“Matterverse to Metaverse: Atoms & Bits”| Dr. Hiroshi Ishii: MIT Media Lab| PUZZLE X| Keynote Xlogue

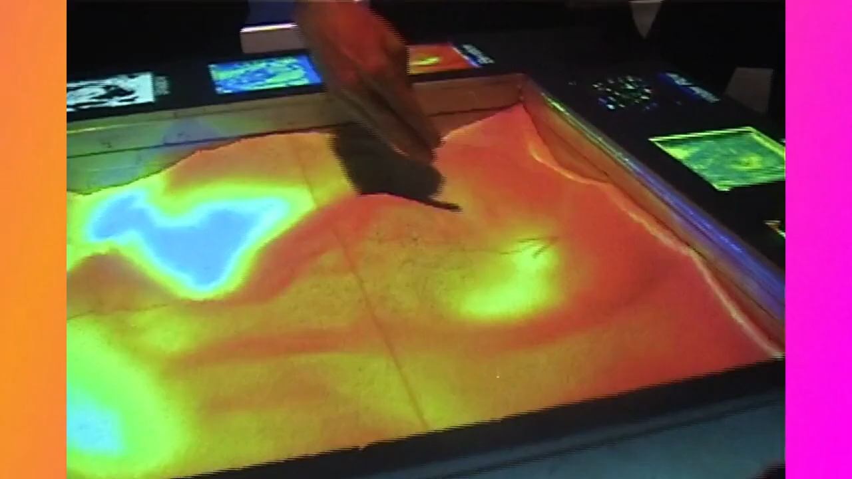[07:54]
But also, computer can do all the analysis. For example, this vector. This vector shows a water drainage.